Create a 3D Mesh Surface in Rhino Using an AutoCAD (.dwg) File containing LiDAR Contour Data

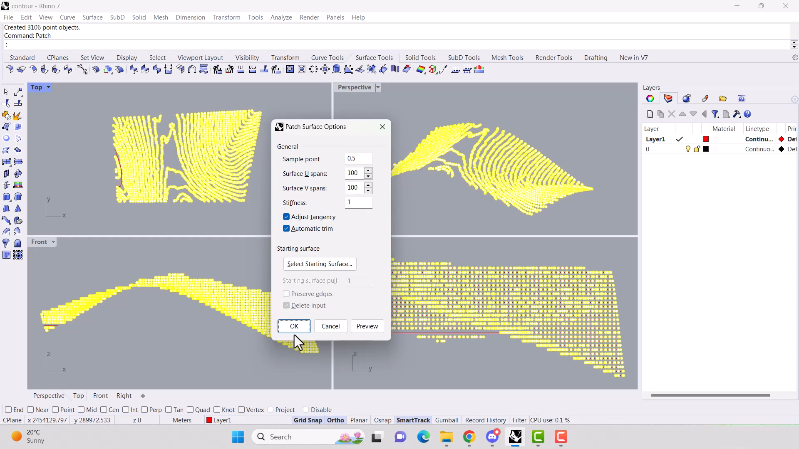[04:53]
Just note that the higher U and V spans you have, the more accurate it is, but also the more processing power it's going to take. So it'll take longer for your surface to be created. Press okay. And here we go. Our mesh surface has been created.
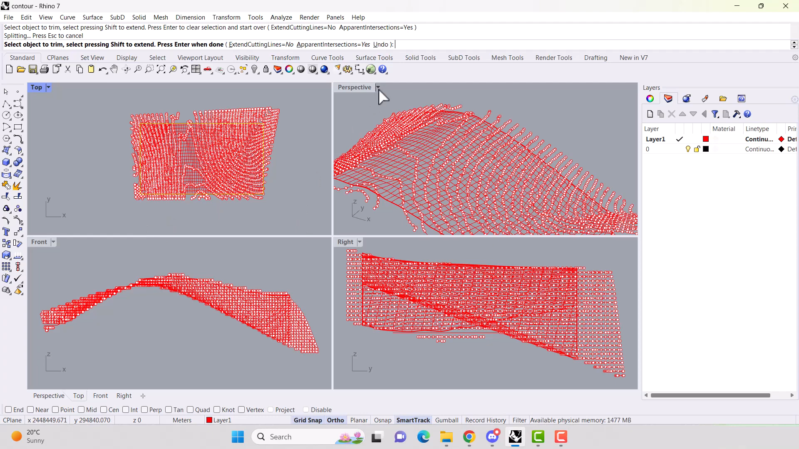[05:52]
Let's maximize the perspective so we can see our grid.